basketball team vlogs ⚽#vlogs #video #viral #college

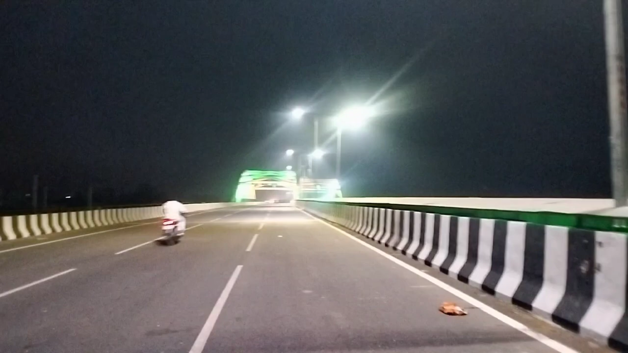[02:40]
हम अभी आए स्कूल में टहलने, और ये देखिए भैया कितने फास्ट जा रहे हैं यहाँ से, और आगे रास्ता बंद है।